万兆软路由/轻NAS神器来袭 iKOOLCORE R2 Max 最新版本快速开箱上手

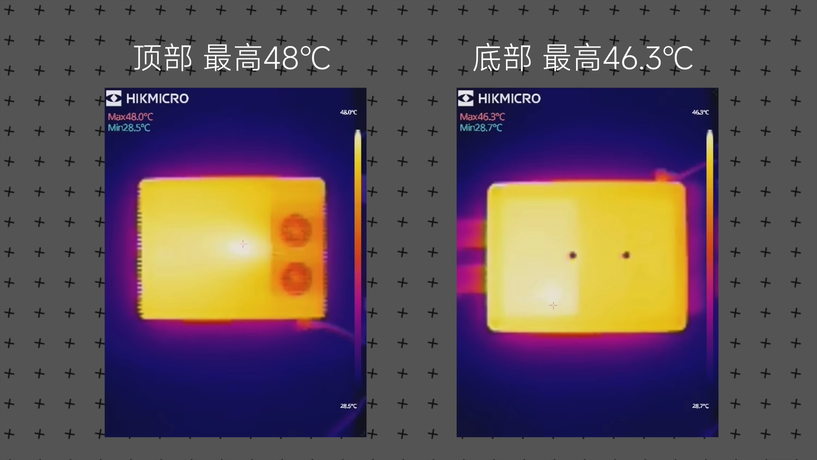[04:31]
3度最热的地方呢就在硬盘NVME那个位置说明NVME的热量呢已经倒到外壳上了那噪音控制呢也是非常不